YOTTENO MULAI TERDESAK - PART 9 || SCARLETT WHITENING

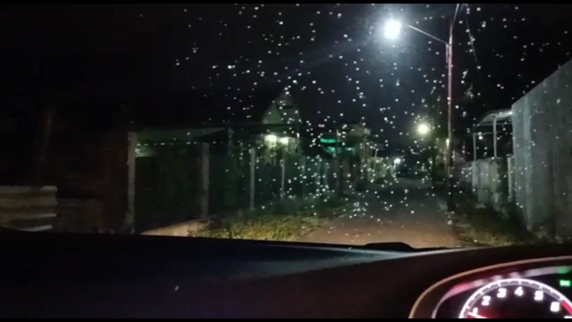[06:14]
Tapi aku takut banget mas, takut nanti dia ke belakang gimana? Ntar dulu ya guys, kita diemin dulu ya guys. Kita diemin dulu. Habis itu aku ambil ya. Ntar ya guys ya. Oh my god, aku deg-degan banget sumpah kak. Tadi soalnya pas lagi video rumahnya Yutino tiba-tiba dia di situ sih. Cepet banget ya kak ya. Oh my god guys, ini udah nggak ada ya kak, kayaknya kayak aku keluar ya guys.
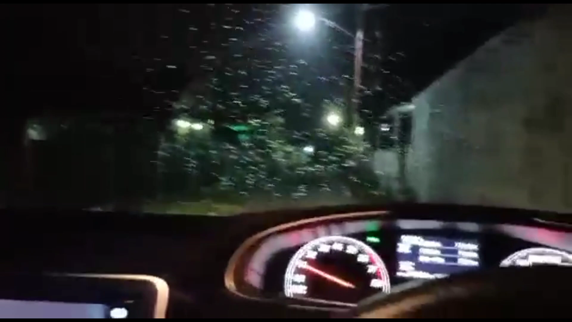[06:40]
Aku keluar ambil bingkisannya tadi ya guys. Dan dia tuh tadi gelap banget, dia kayak masih tetap masih pakai masker guys.